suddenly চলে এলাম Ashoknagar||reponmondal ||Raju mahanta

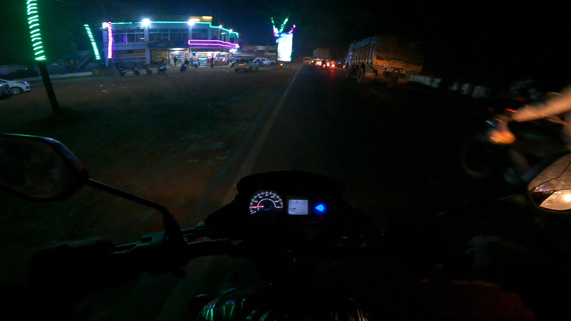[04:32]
তো গাইস ফাইনালি চলে এসেছি দত্তপুকুরের কাছাকাছি আর এখন প্রচন্ড ঠান্ডা এদিকে প্রচন্ড ঠান্ডা আর এখানে চা খেয়ে বেরিয়ে যাবো না দেখি